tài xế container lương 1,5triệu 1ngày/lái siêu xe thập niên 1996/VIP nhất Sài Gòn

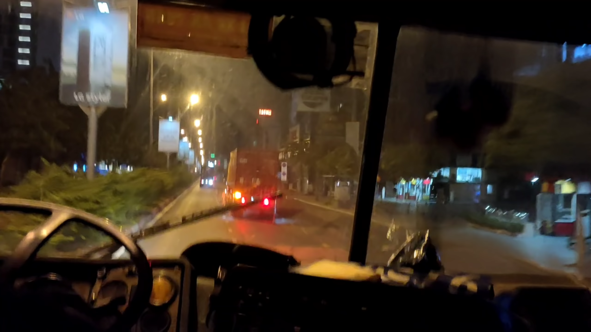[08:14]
Đường không một bóng người, hoang vu như những ngày xuân. Sẽ chạy cả đêm để ngủ.